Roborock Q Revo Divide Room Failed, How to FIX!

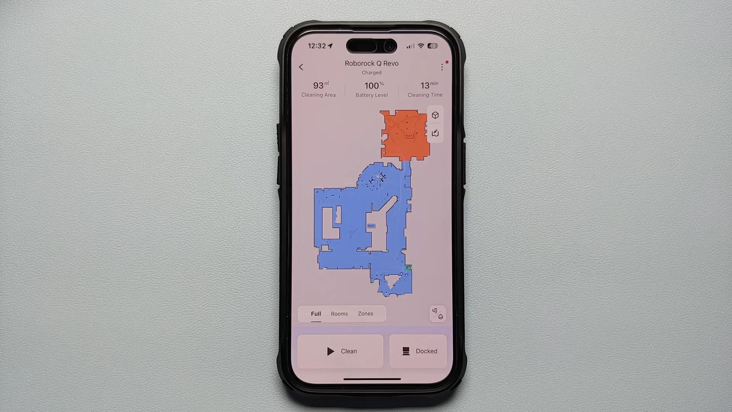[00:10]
Hey peeps what's up Munchy here back with another video and if you've just scanned your house with the Roborock QRevo and you see that it has scanned an area as one full room but you want to divide it and it is giving you the failed error when you're trying to divide a room then that is what we're going to fix in this video.
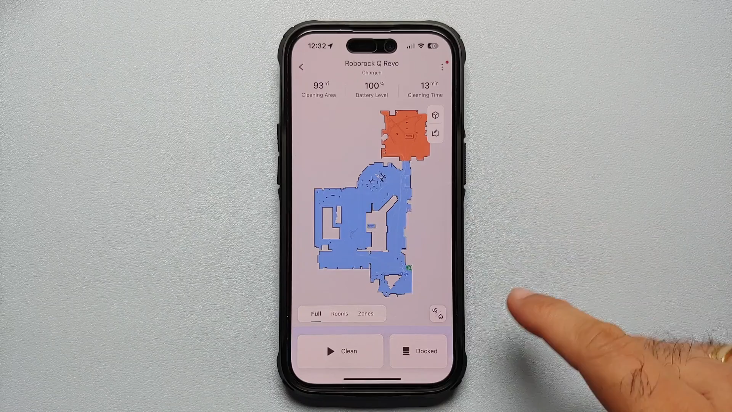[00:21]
So this is our map and I want to divide this specific blue room into three or four different areas let us go into edit and then we will go into edit room we will